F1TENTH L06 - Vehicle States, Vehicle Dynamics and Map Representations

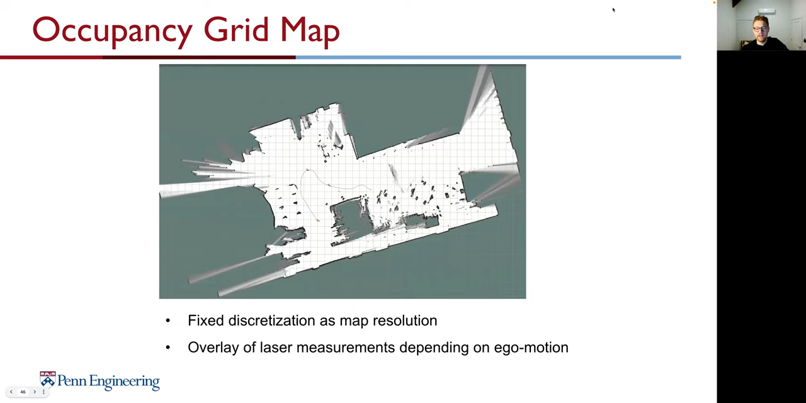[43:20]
And that's what you use in our F110 vehicle. So this is very, very easy to read. And it's directly usable for 2D path planning. It's relatively easy to create because you just need some information from LiDAR. But it's very difficult to use in 3D. In addition, it has a limited position for localization. And we need to define a fixed discretization beforehand.
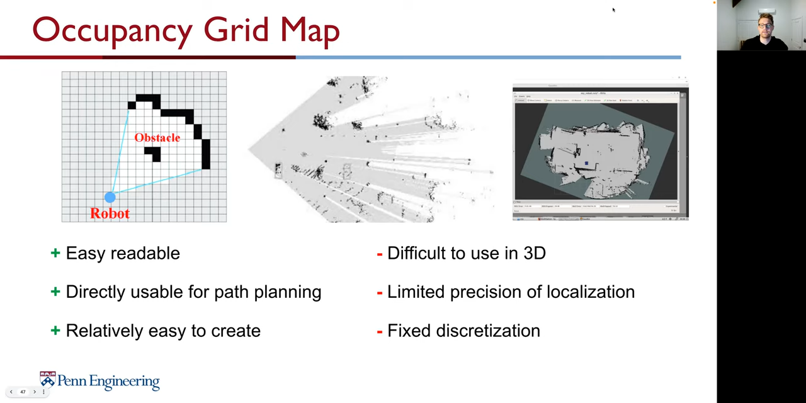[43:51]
But especially for our F110 vehicle, it's very good to use. Then we move again to our environment. And what you see here is that we now create a point cloud. Again, we discretize our map here. And we have LiDAR sensors that defines the area, like a number of beams, number of layers. And mainly we use that with 3D environment. In this case, it's only a 2D environment.
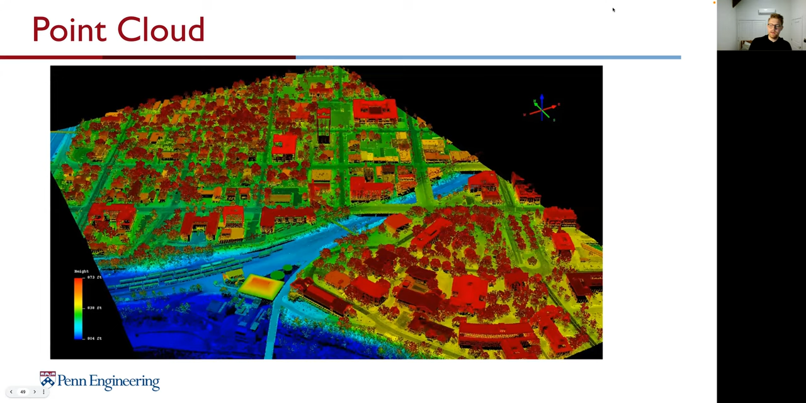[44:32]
This was mapped completely with a 3D LiDAR. And what you can see that this is very easy to understand and directly used for path planning and also relatively easy to create. Unfortunately, we need some very expensive 3D LiDARs, a high amount of data, and the inclusion of irrelevant information is also given. So we want to use that type, not for our F10 vehicle, but for bigger vehicles.
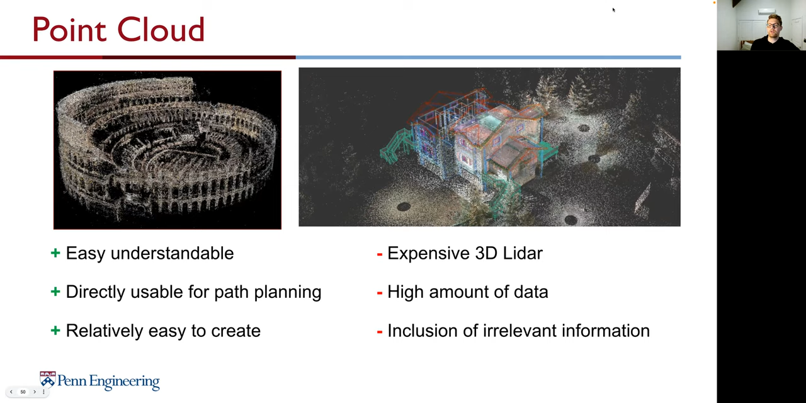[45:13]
And what we get in the end is a very highly discretized display of our environment. For example, what you can see here on the right is a house and trees and the different colors display, for example, different parts of the house. Number three is a so-called feature map.